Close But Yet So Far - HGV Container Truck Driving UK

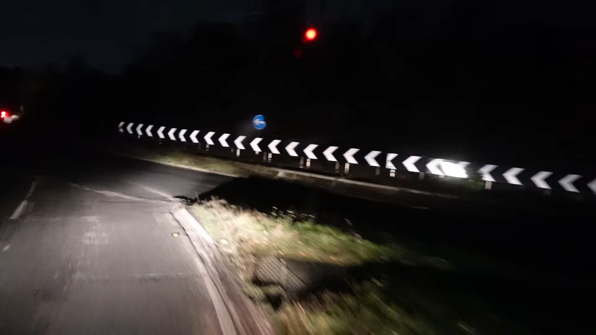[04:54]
Good to go. The lanes are really quite narrow in approach to that roundabout. Beeps. Where's that? That's because of him.
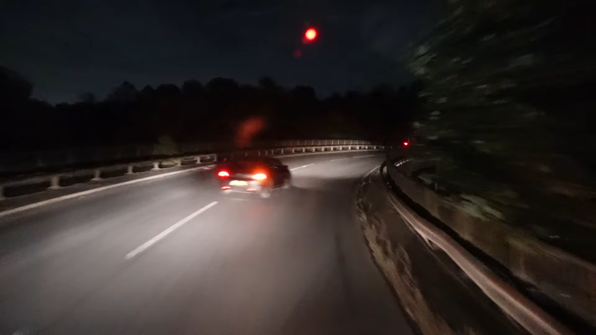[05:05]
Take the exit. M6. Then, take the motorway.